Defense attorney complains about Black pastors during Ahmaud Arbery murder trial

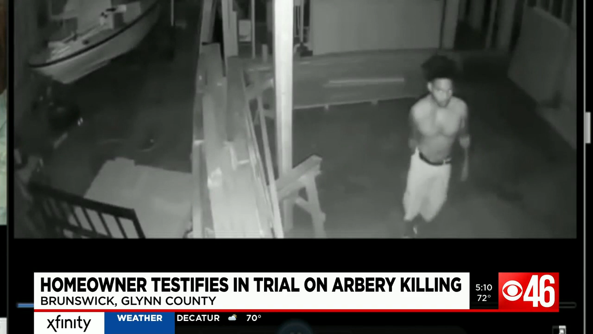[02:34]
I've got a trespasser there, so he's a colored guy, got real curly-looking hair, he's tattooed down both of them.